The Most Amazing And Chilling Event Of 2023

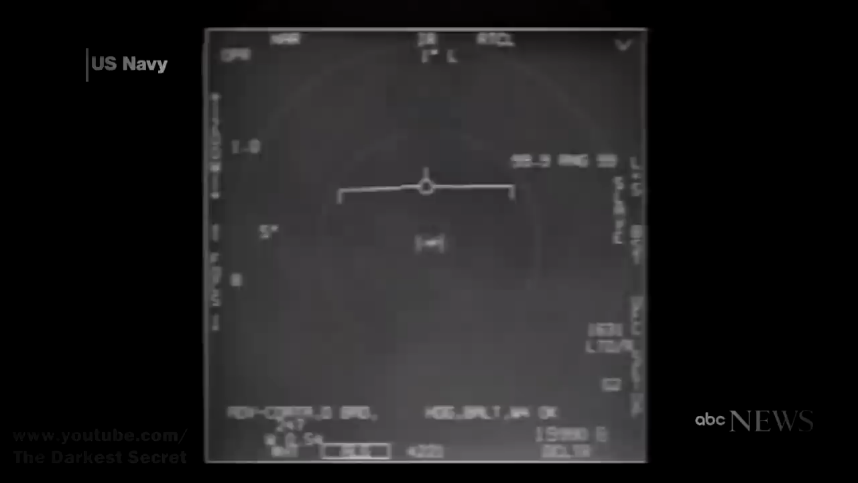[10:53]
The object was so far away that it was invisible to the human eye, but it could be recorded by the camera installed on the plane. What you're seeing now is what the cameras on Chad Underwood's plane recorded that day.
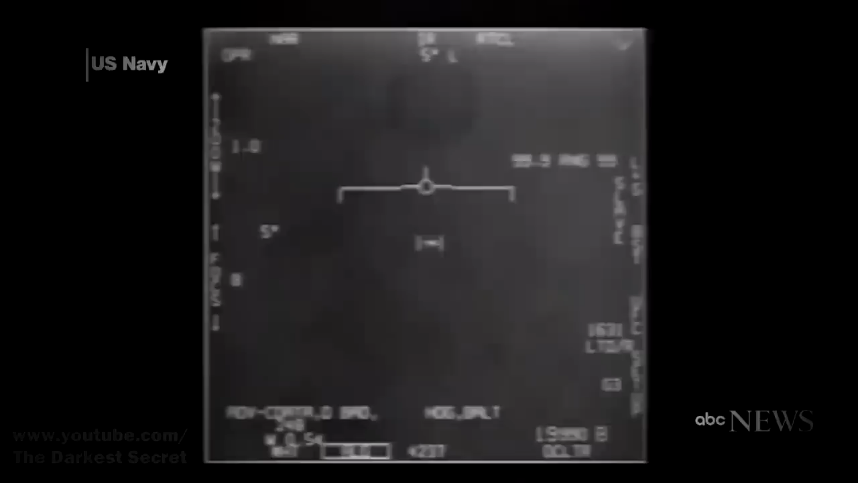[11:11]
And the images that are just being published to the public describe something very similar to what was captured that day.